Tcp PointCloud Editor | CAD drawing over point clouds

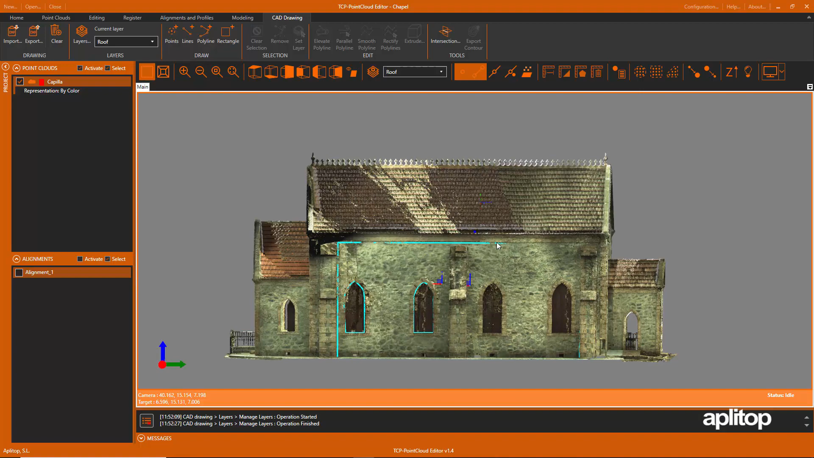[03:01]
We now create another reference plane, designating points on the roof of the building.
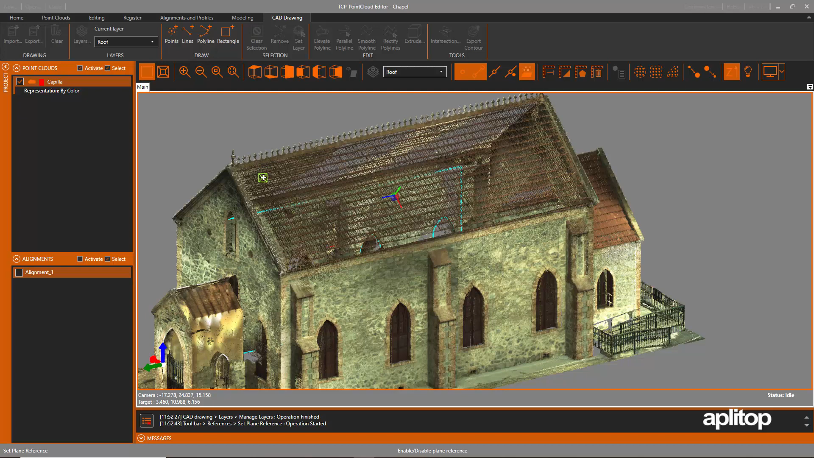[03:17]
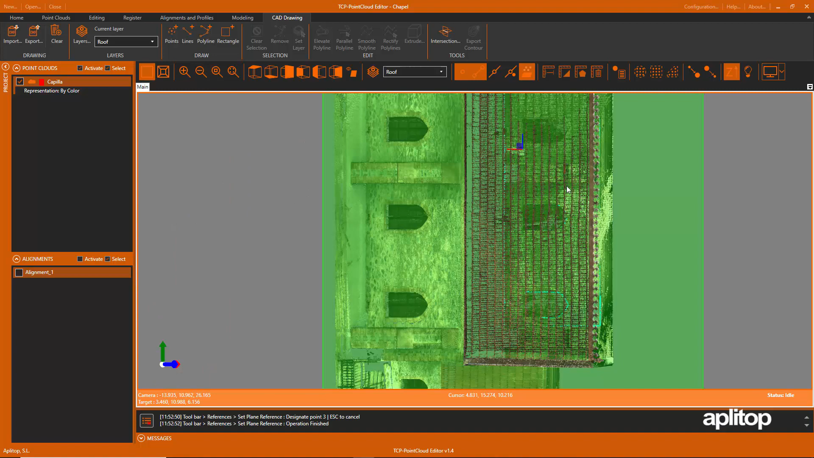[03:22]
We check that the plane has been defined correctly and we will draw a rectangle on it.
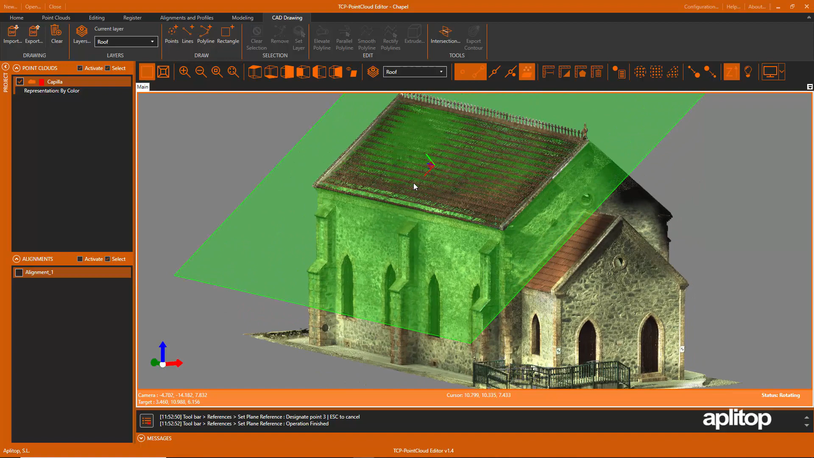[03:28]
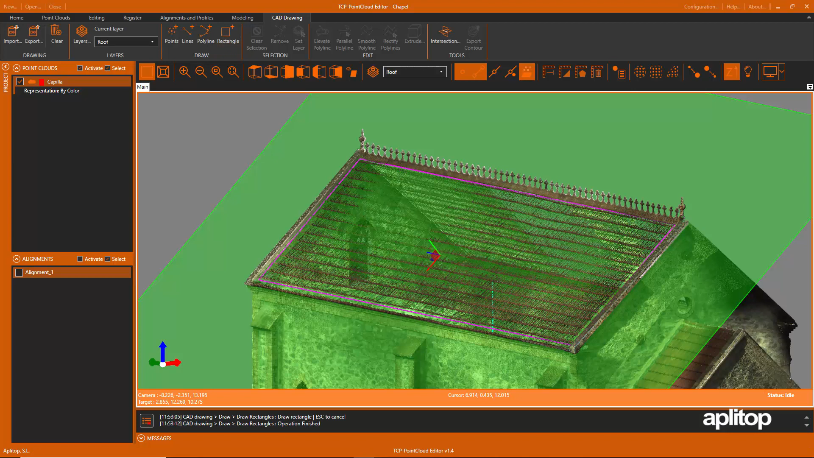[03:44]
We are going to export to DWG format the drawing made, indicating the file name to be used.